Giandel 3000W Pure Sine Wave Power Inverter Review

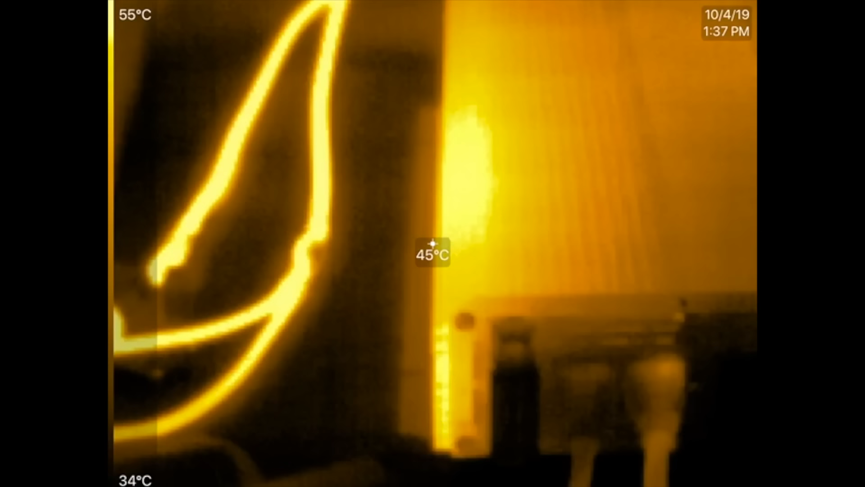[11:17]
On screen: spot 45°C, scale top 55°C, scale bottom 34°C
After 10 minutes or so, the inverter is around 54 degrees C right on that edge right there.
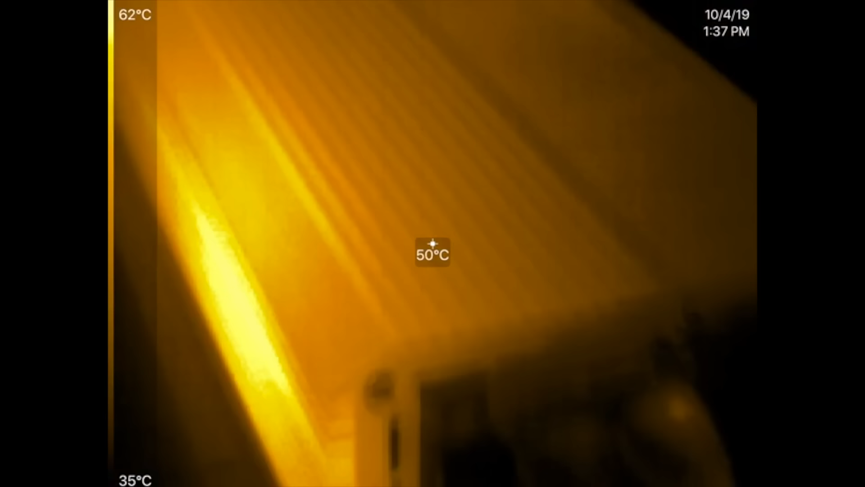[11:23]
On screen: spot 50°C, scale top 62°C, scale bottom 35°C
So the cables are around 65, maybe 64,
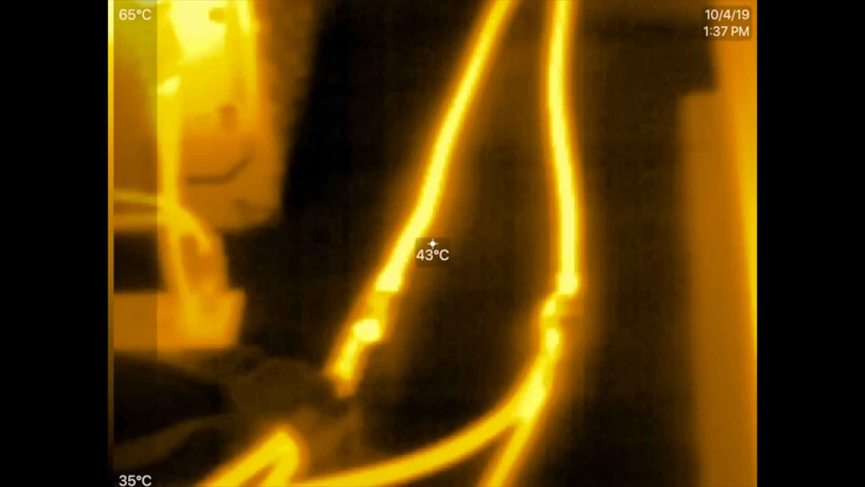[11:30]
On screen: spot 43°C, scale top 65°C, scale bottom 35°C
where the other ones are around 40, 40 degrees C right?
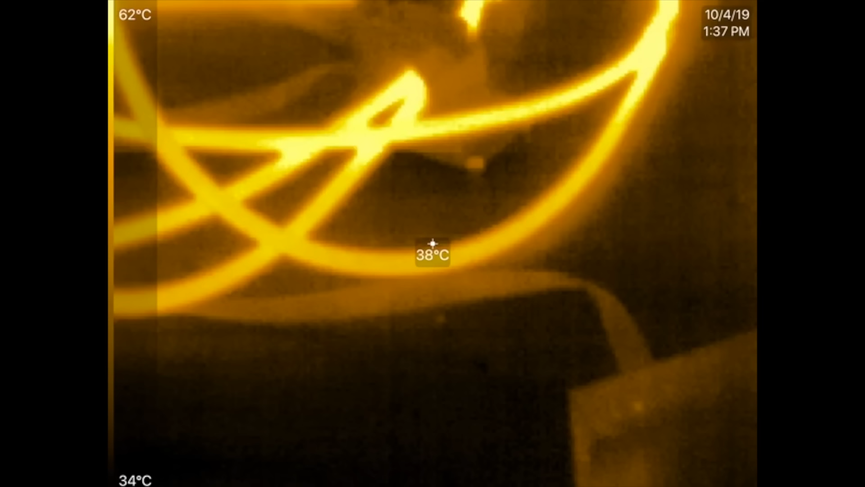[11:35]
On screen: spot 38°C, scale top 62°C, scale bottom 34°C
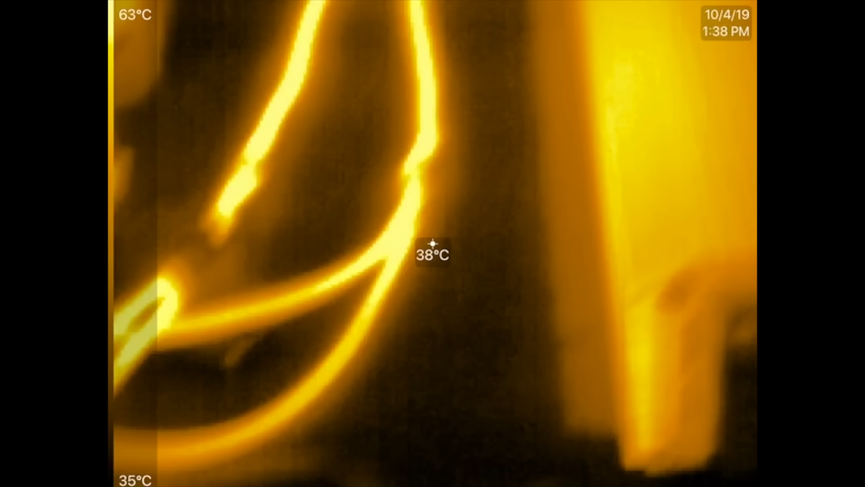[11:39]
On screen: spot 38°C, scale top 63°C, scale bottom 35°C
So there we go. Those will support around 120 amps without getting too hot.
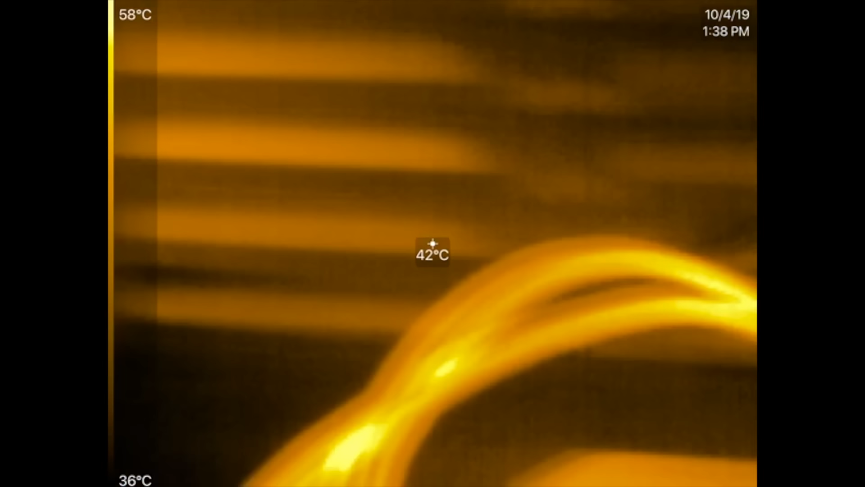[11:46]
On screen: spot 42°C, scale top 58°C, scale bottom 36°C
But they're hot, but not too hot.
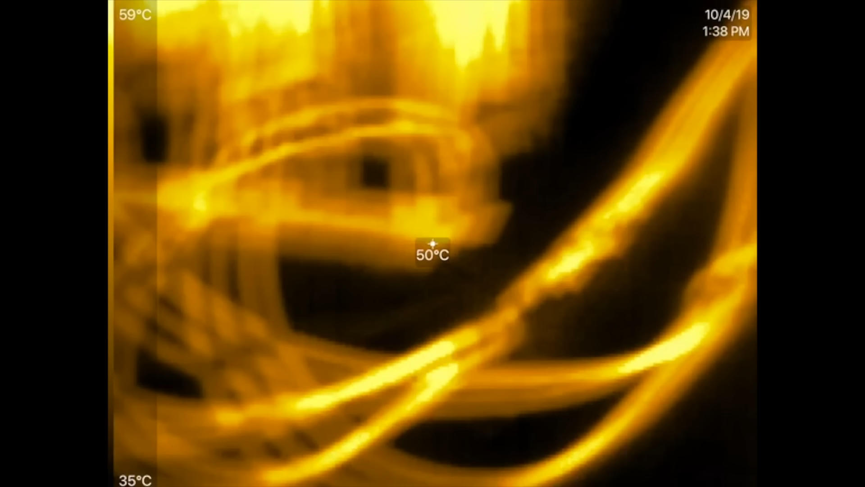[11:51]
On screen: spot 50°C, scale top 59°C, scale bottom 35°C
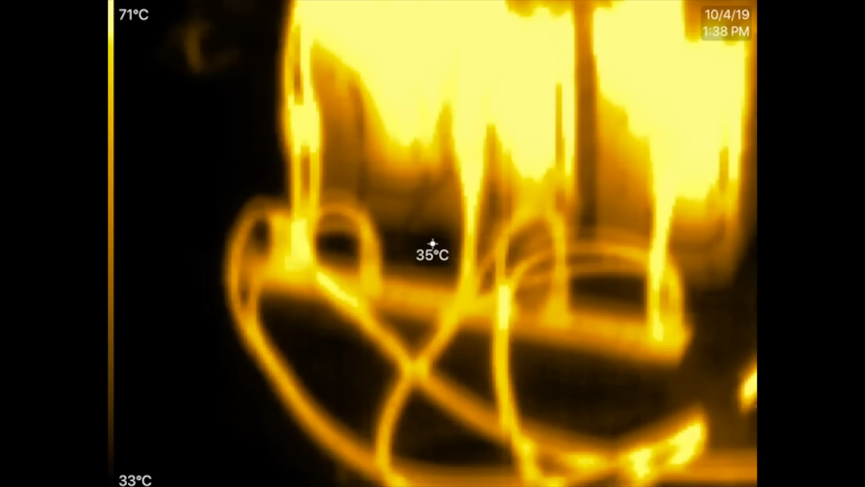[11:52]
On screen: spot 35°C, scale top 71°C, scale bottom 33°C
As far as our battery is concerned, there you go. Yeah, that stuff is hot over there. The BMSs are hot.